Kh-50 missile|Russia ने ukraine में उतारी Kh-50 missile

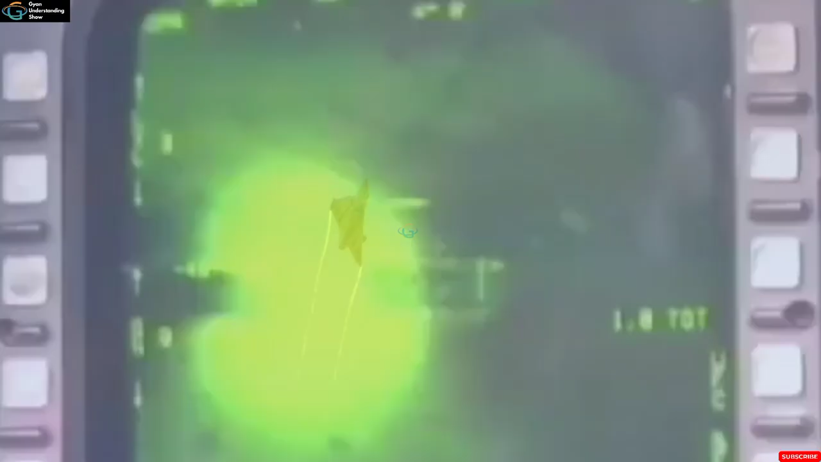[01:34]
ہیں ان کے چار انجنوں سے نکلنے والی گرمی کو